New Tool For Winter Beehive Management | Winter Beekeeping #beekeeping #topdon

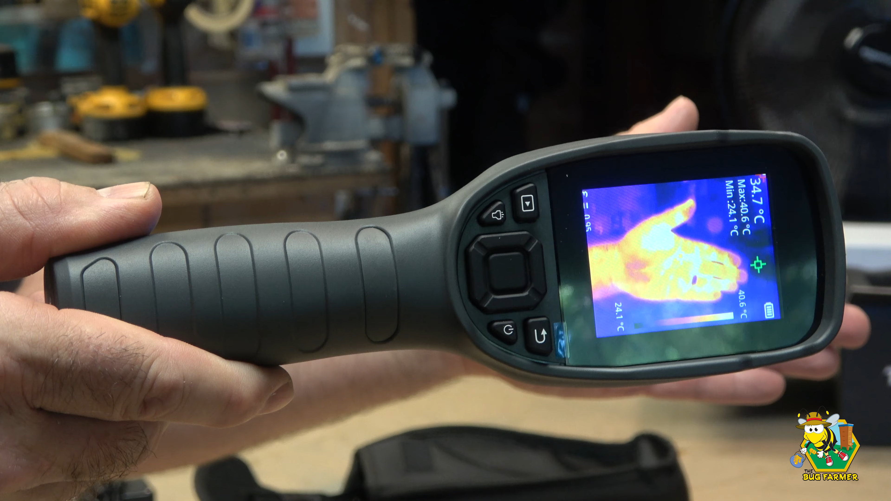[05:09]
On screen: spot 34.7°C, max 40.6°C, min 24.1°C
There's my hand, and I'll show you some actual footage from this thing shortly.
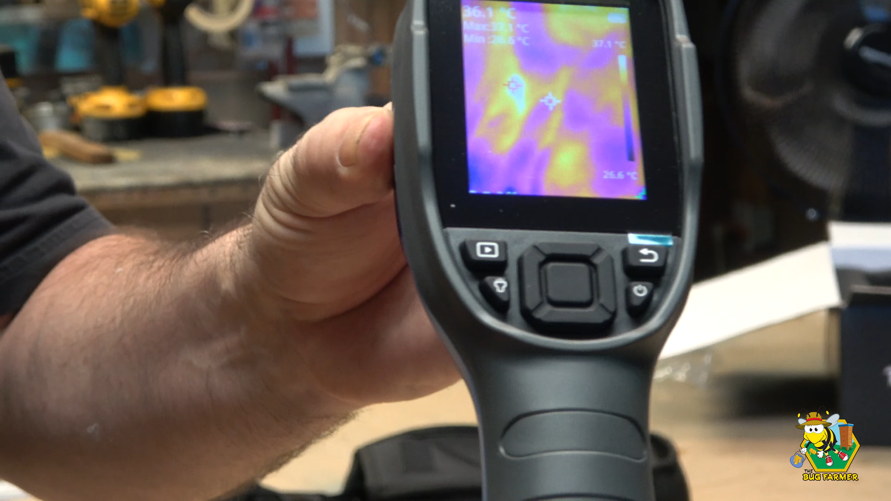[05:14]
On screen: scale top 37.1°C
We've got several buttons back here. I'm not sure exactly what they do yet. We're going to find out. I know that one is a power button.
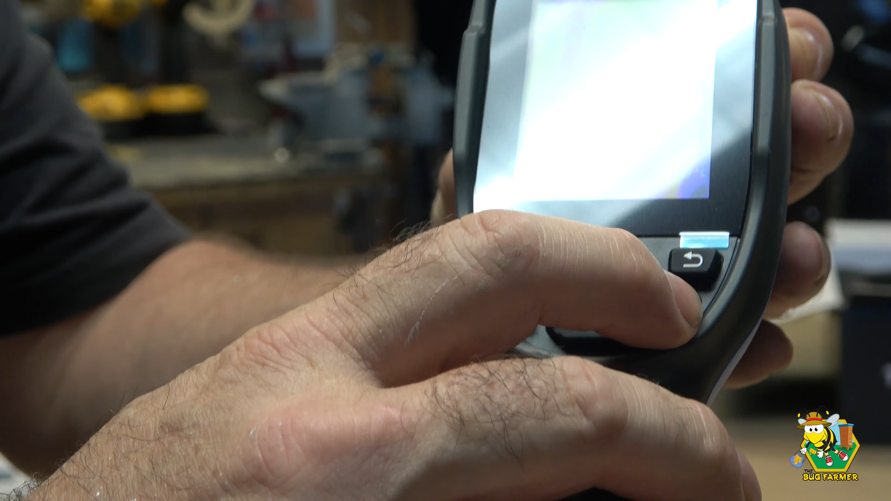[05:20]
That looks like a return. That looks like a play. I'm not sure what that is by the icon. Maybe you can guess. Leave it down in the comments. Some sort of a, maybe a backlight. Let's push it and see what happens.
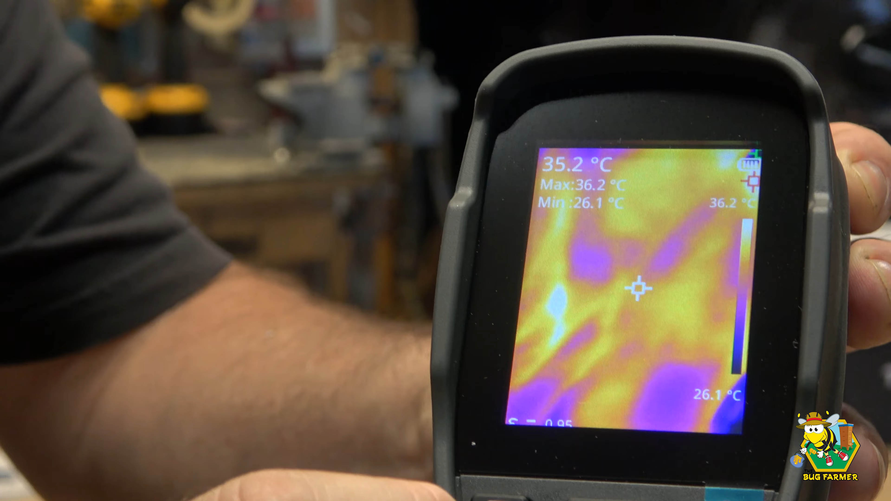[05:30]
On screen: spot 35.2°C, max 36.2°C, min 26.1°C, scale top 36.2°C, scale bottom 26.1°C
Oh, it's a front light. Look at that. Okay.
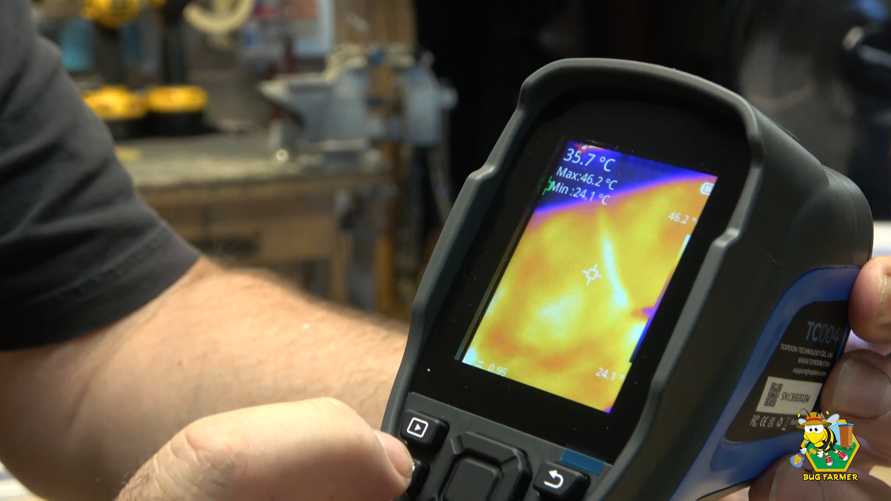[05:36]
On screen: max 46.2°C
Okay. How do we shut that light off? There we go. So there's our USB and our memory stick.
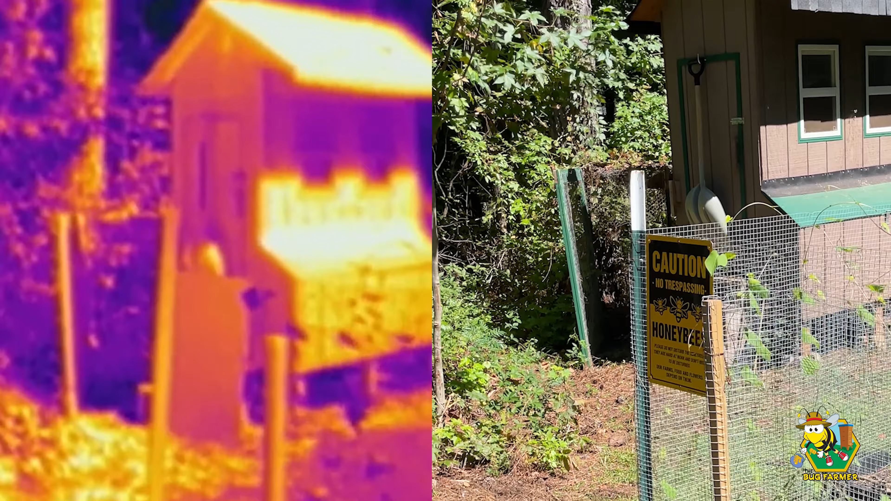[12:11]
Now you can see that this is just a smoldering pile of wood and corn stalks, but it sees all the heat. So there's that. Now let's go over and take a look at the chickens.
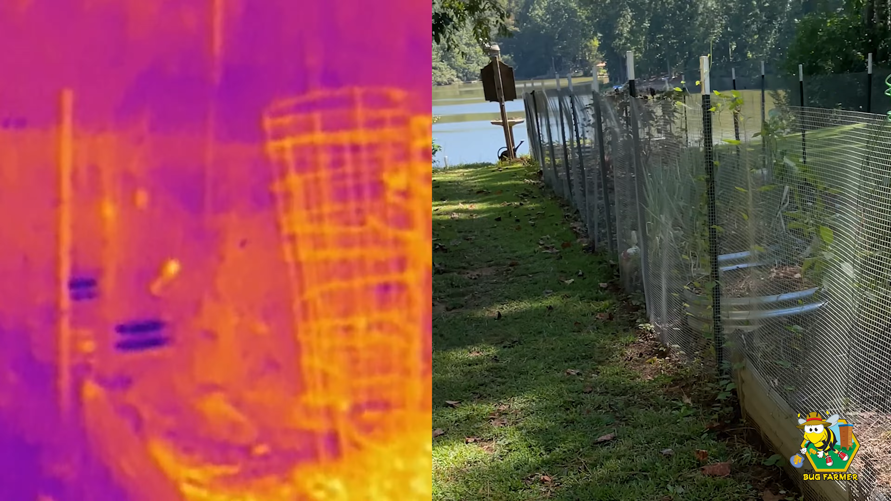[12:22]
All right. The hottest part of that chicken is its butt.
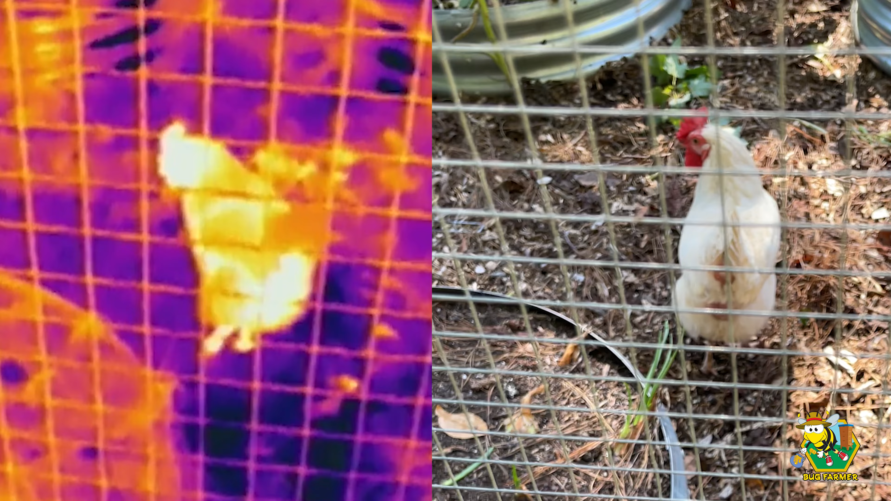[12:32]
And it looks like its butt is it 36C? Oh, there's a TED. Look at that. I don't know what, I don't know where I'm reading here. 37C? 23C? I don't know. Here's some bees on the bee bath. You can see them actually better in infrared than you can with a standard camera.
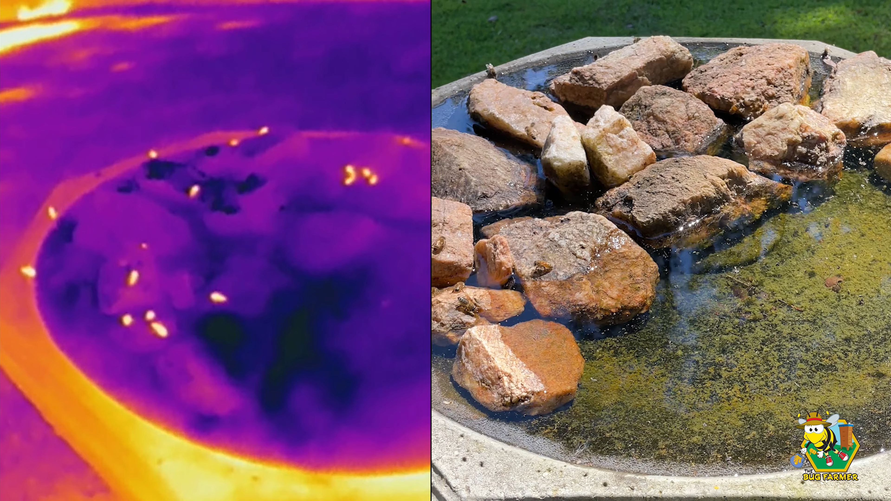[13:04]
You can't really see where all the bees are. Look at that.
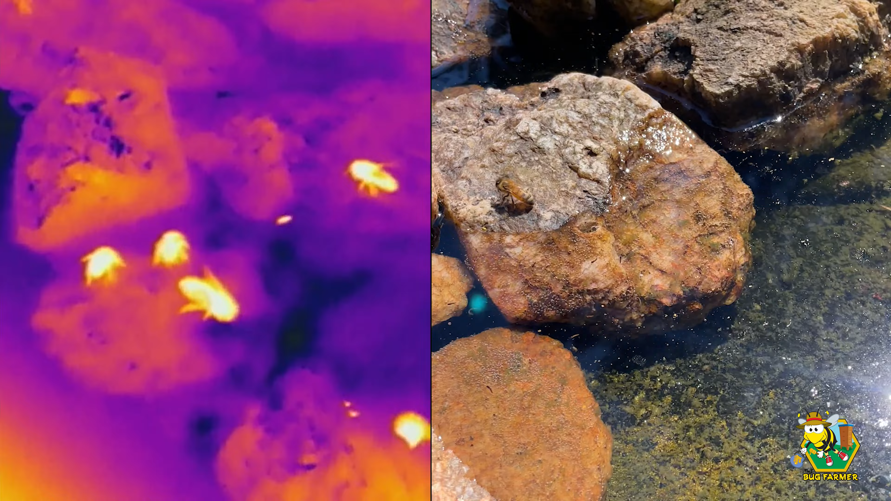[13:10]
I don't know what three bees that's looking at. There they are.
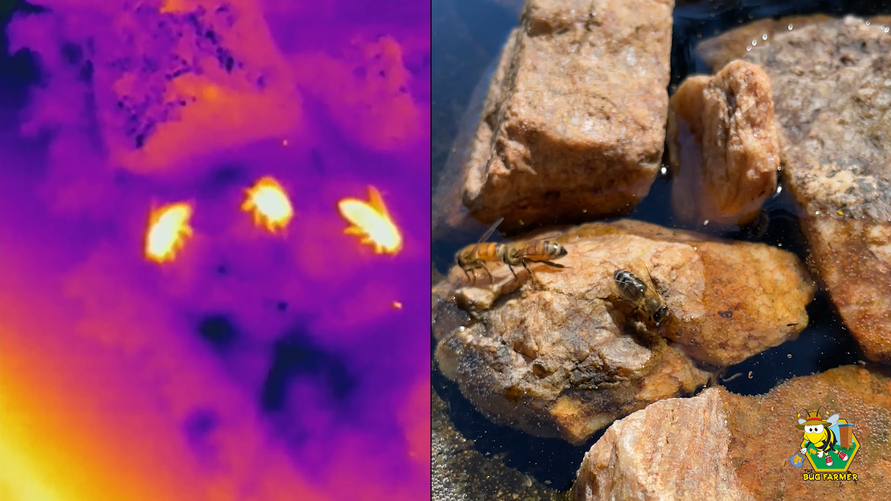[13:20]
Look at that.
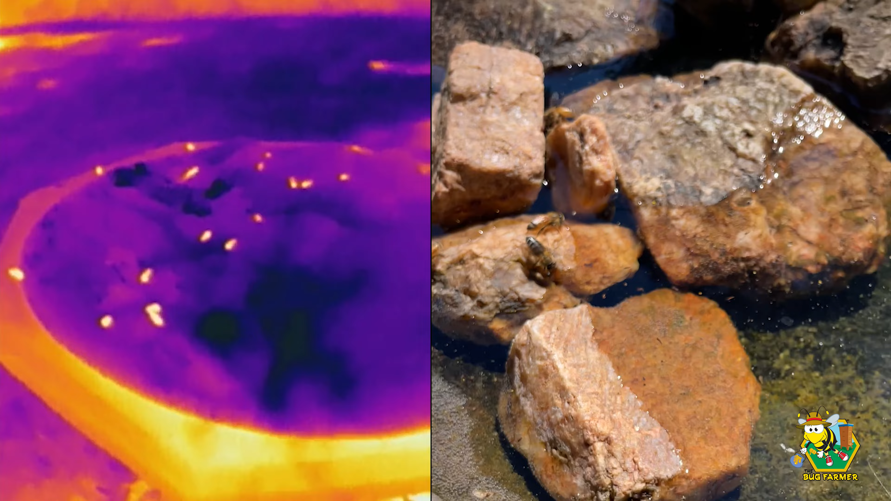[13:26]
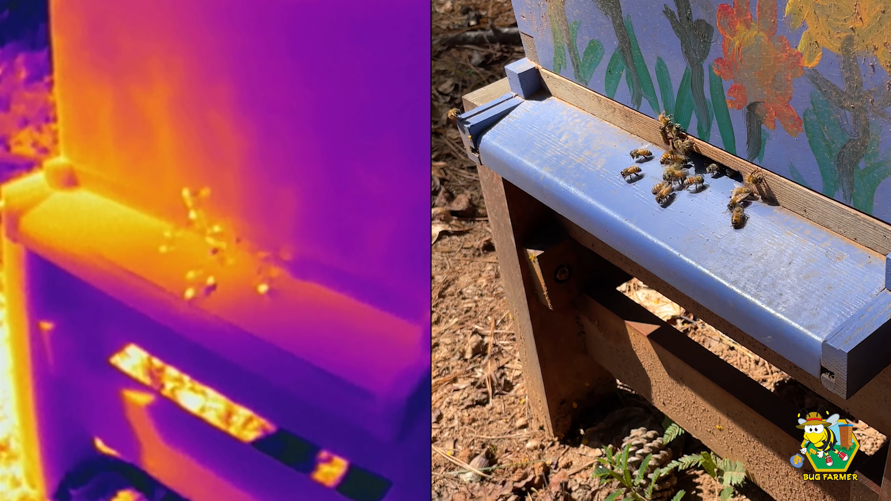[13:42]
All right. Well, there you go. Look at that.